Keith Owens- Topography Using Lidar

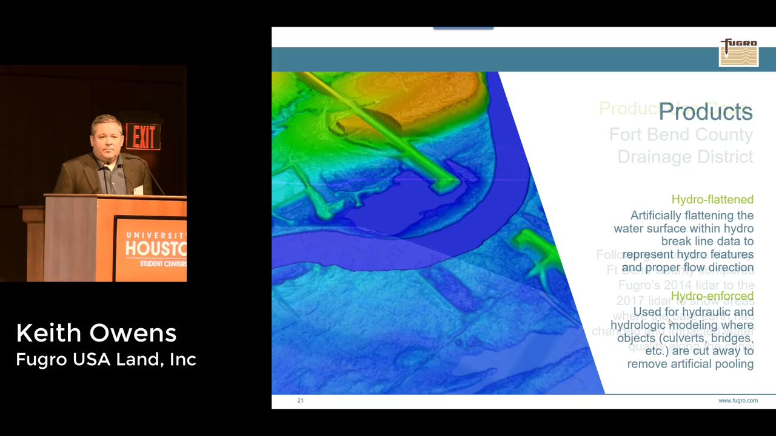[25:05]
So, for this project, we are doing this hydro-flattened bare-worth dam. Essentially what this is, we were talking about it earlier a little bit, but when LiDAR hits certain things on the ground, it's returned with this intensity.